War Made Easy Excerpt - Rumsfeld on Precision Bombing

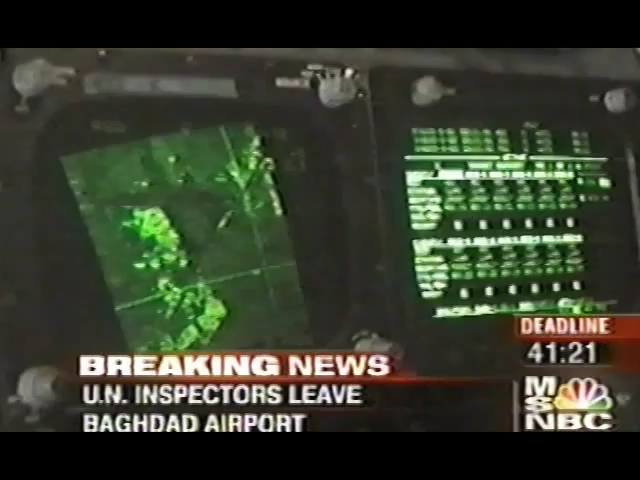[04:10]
will never see the ground or the target, for that matter. The airfield is simply a fuzzy image on his radar.